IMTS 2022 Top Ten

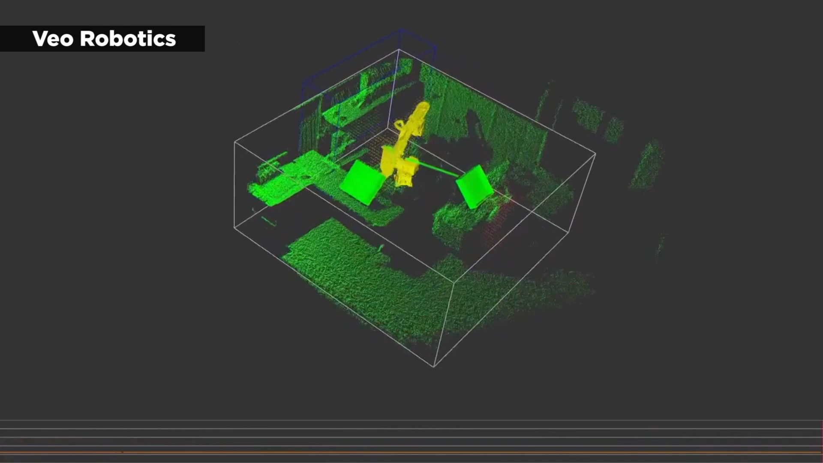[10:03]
For now, the system only operates in a roughly 6x6 meter space,